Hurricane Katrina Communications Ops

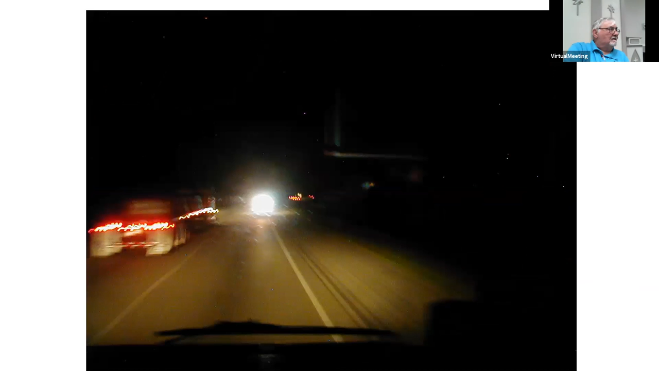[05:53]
We followed the highway patrol with his disco lights going. And we wore Daisy and I wore sunglasses all the way because those lights get pretty damn bright when they pop off, you know. And it was kind of funny because we'd be going along and these, you know, the convoy wasn't going the speed limit of 70 miles an hour. We were alternating between 45 and 65, you know, like a rubber band effect. And we had some 18 wheelers that come roaring by us in the left lane,